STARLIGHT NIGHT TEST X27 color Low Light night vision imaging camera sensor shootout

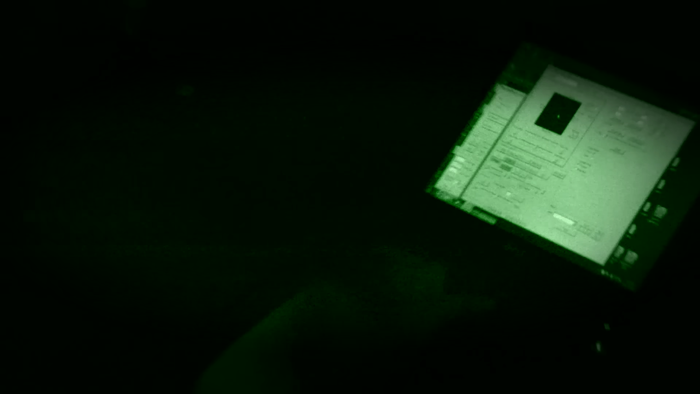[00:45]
For this shootout, we'll compare visible versus non-visible lasers. See what the difference is with the X27 versus the other low-light technologies.
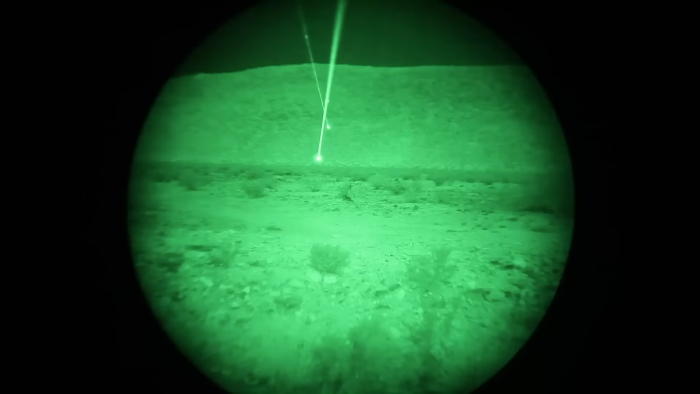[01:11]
With the PVS-14, distinguishing these lasers is impossible.
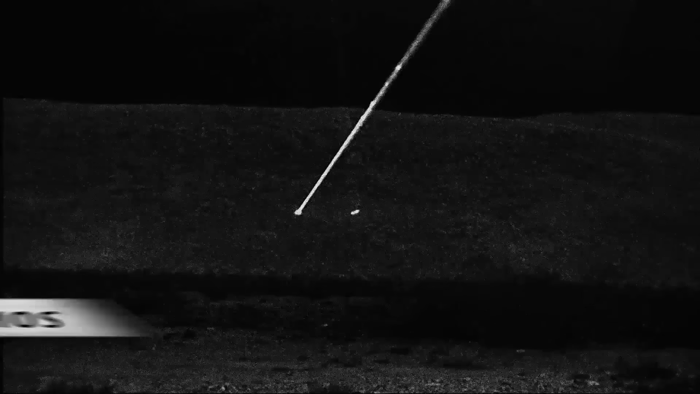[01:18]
In black and white, there is no color.
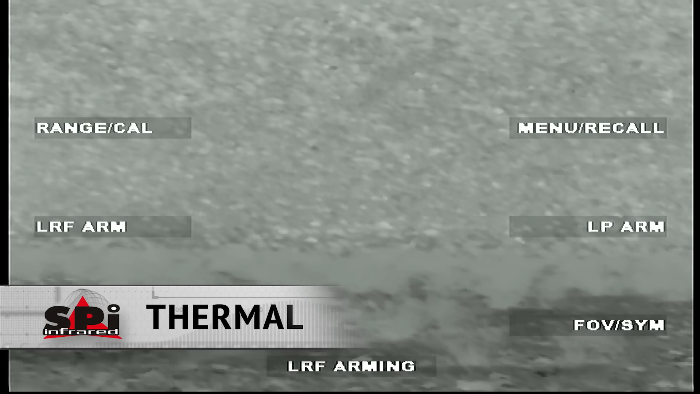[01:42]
Here's the UAV demo. We've attached the tiny IR beacon to a drone that's going to be flying by.
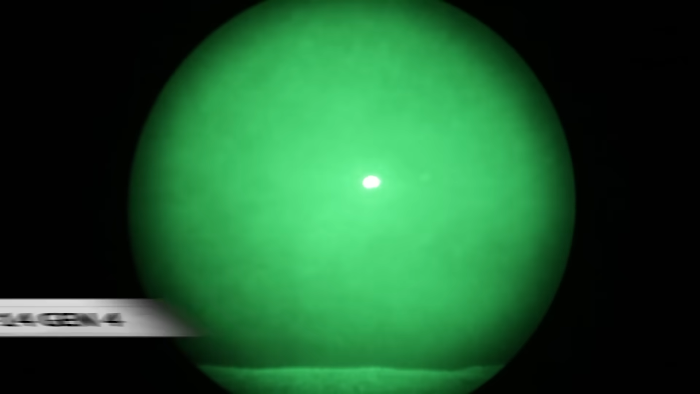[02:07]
With PVS-14, I can detect something up there, but certainly can't recognize what it is.
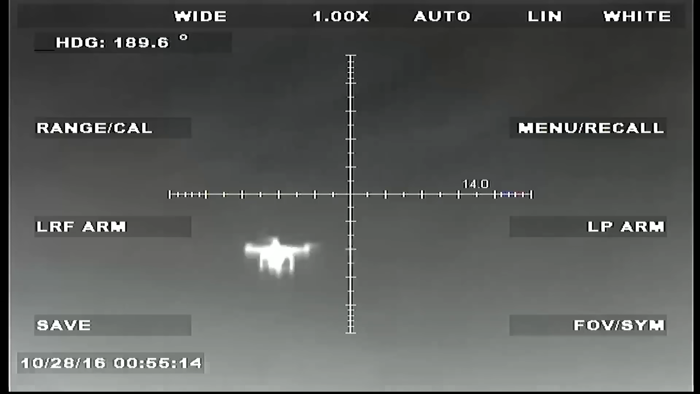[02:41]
Clearly, this is a great image, but no color and no IR beacon.
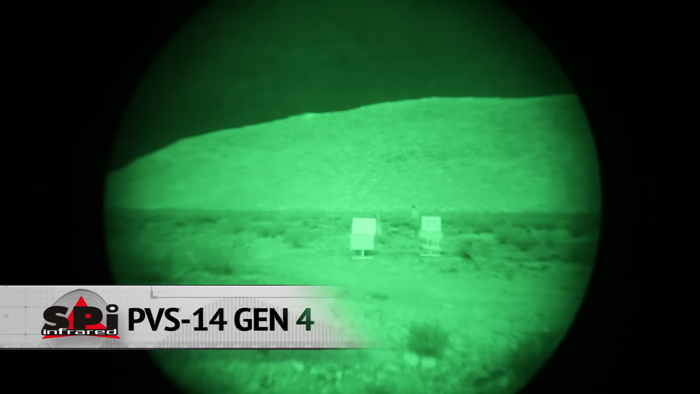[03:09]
PBS-14 just falls short by comparison.
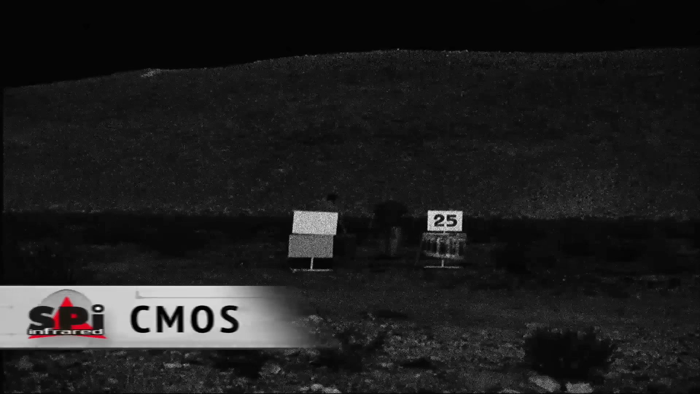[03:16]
With low-light CMOS, again, it sees the beacon, but no color.
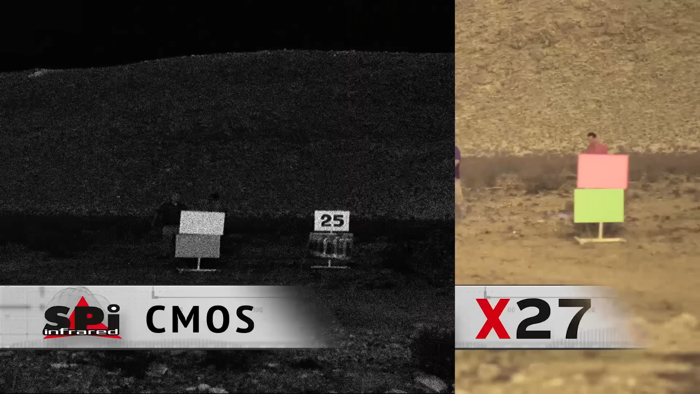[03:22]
SWEER is not going to help you see any IR beacons.
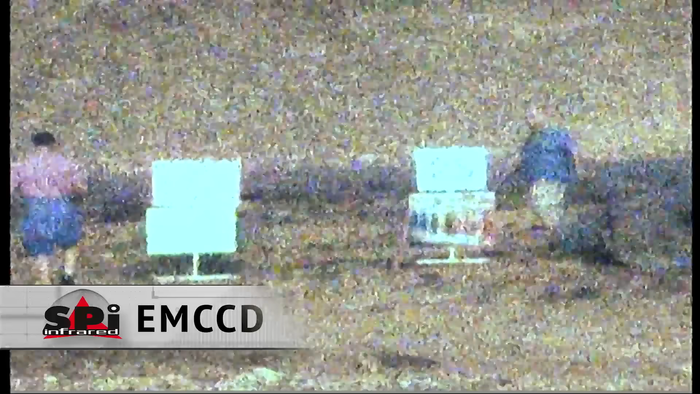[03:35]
With EMCCD, again, it's grainy, and there's quite a bit of blooming.
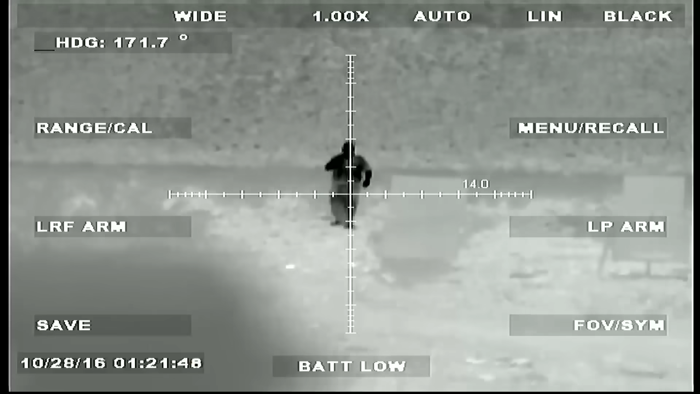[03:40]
And thermal is simply not designed to see infrared beacons.
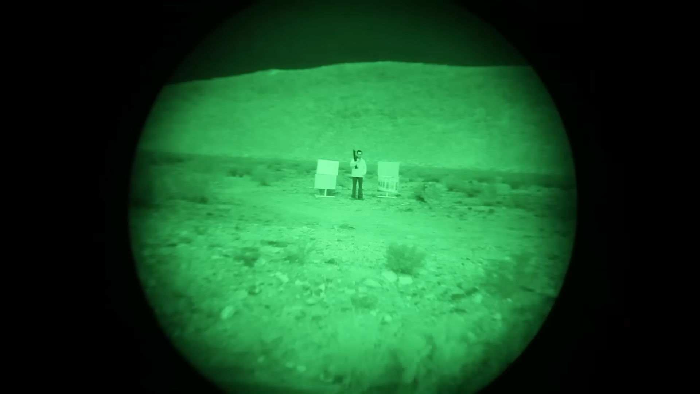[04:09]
With PBS-14, detection, sure. Recognition, somewhat, but very little contrast.
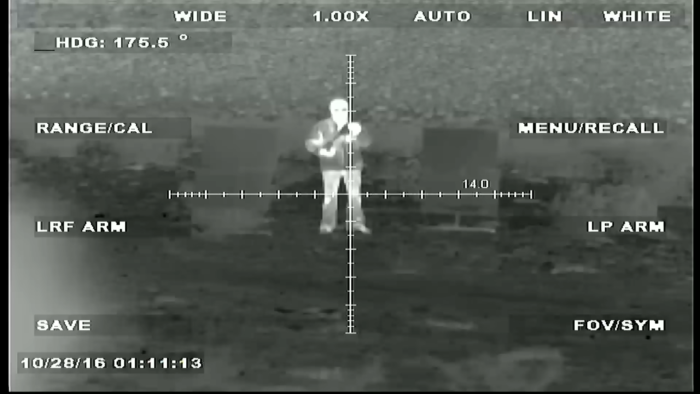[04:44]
Now, with thermal, we know it's impossible to hide, but identification is where the challenge is.
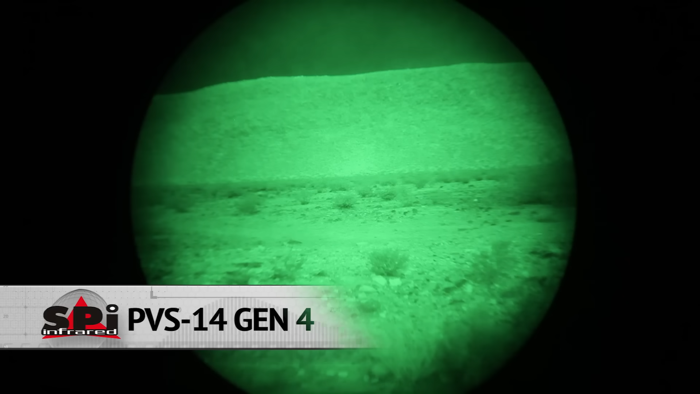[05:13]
And with PBS-14, again, you lose that color and all that clarity that the X27 has.
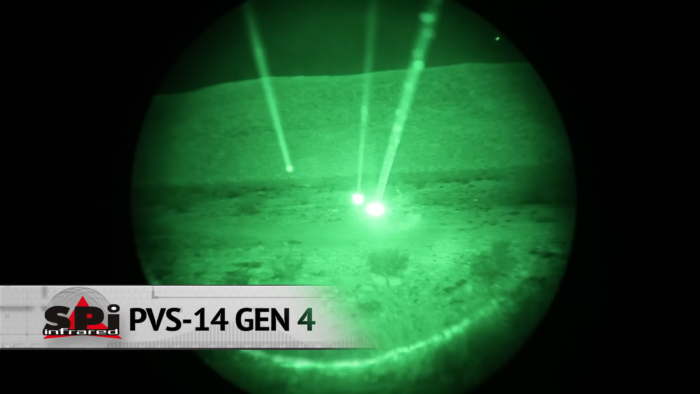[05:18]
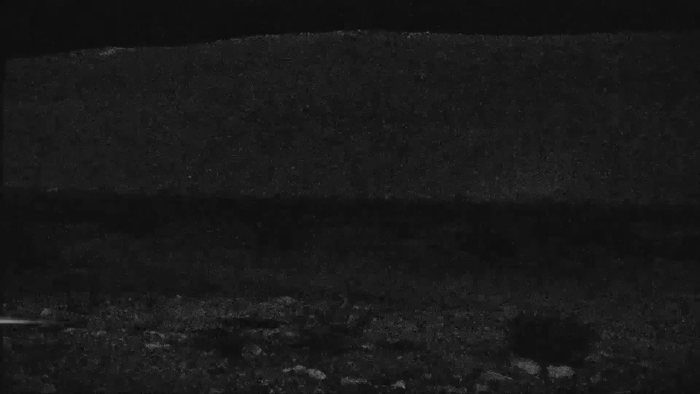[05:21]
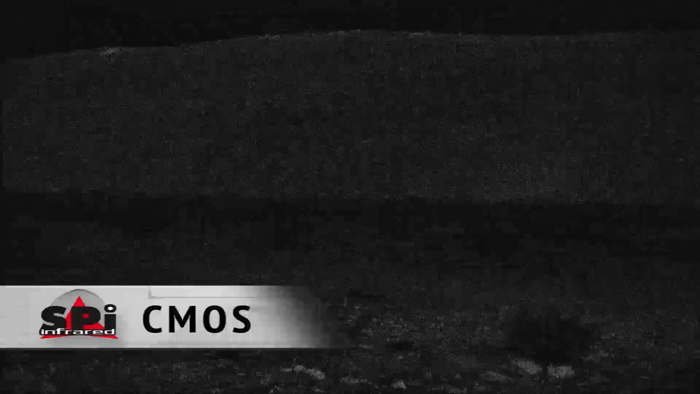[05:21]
With the leading competitor, CMOS, watch what happens when the laser reflects back to the sensor. Boom, right there. Your image goes dark.
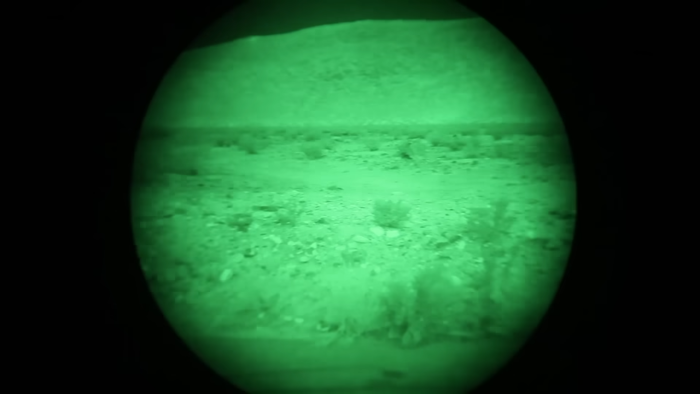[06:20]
Bringing up the PBS-14 monochromatic night vision, you do get a bright image, but really no distinction.
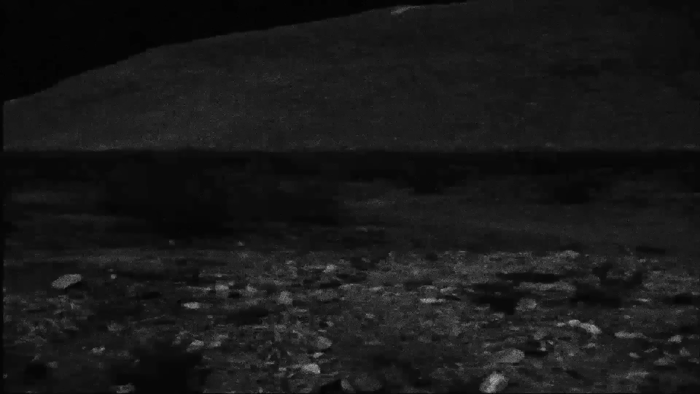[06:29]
With low-light CMOS, the lack of details compared to the X27 is obvious.
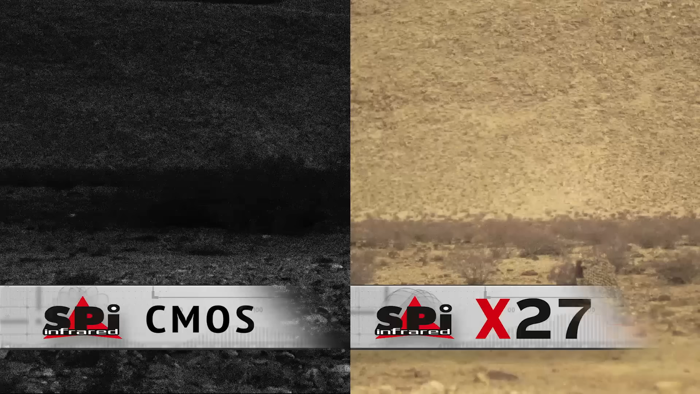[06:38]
Next up is SWEER, and really nothing much to say here. What you see is what you get. With EMCCD, despite having color,
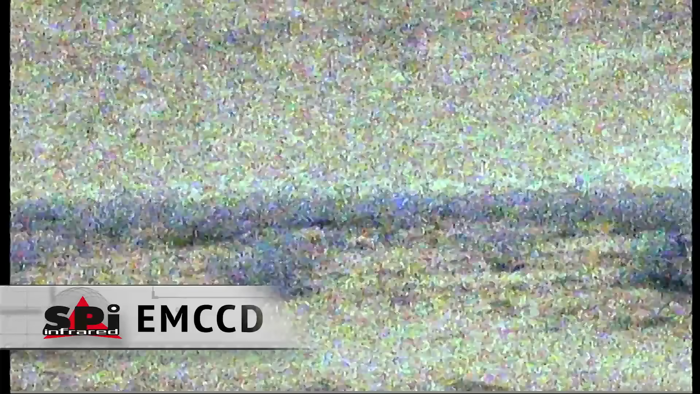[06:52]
you can see that the overabundance of noise, typical with this technology, really makes this essentially unusable.
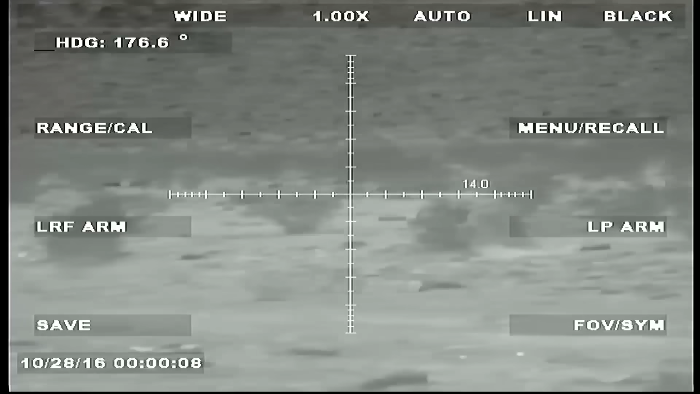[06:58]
And hey, we all love thermal imaging, and it obviously has its benefits, but in this application, it just can't compete with the X27.